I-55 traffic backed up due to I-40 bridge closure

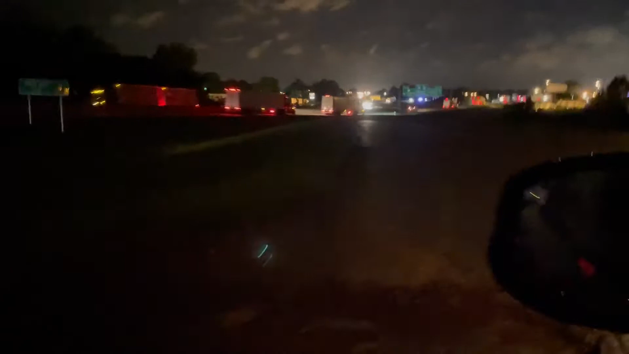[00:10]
This is about 10 o'clock at night
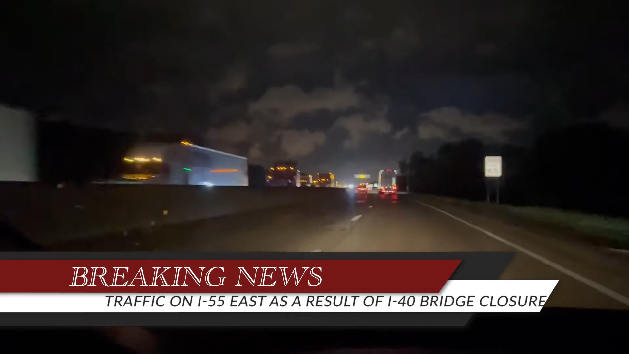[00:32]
coming into Arkansas on I-55 from the old Memphis Bridge.
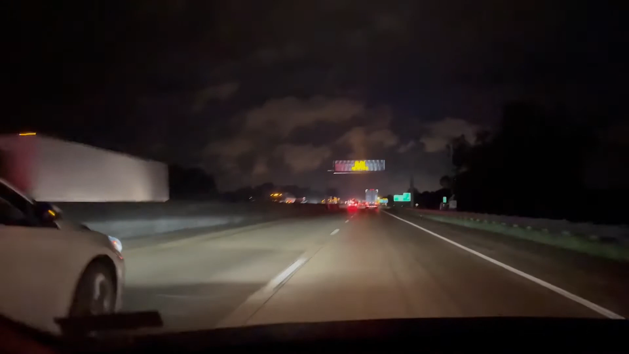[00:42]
As you can see, coming into Arkansas, traffic is light, it's okay. But leaving the state of Arkansas, going into Tennessee on 55, you can see that traffic is still a standstill on the left-hand side here. So just wanted to kind of give you guys a little heads up to see here. So if you're coming in across the state line, you're okay.
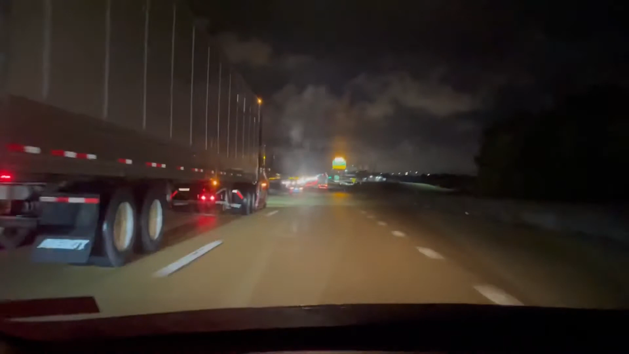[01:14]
If you're not coming across the state, or sorry, if you're coming across the state line into Arkansas, you're okay at the moment at 10 p.m. If you're leaving the state of Arkansas going into Tennessee on the left-hand side, you're gonna be in traffic for a minute. You can see the cars over there barely moving, slowly moving. The diesel truck's kind of slowing traffic up a little bit, but you can see how packed it is over on that side.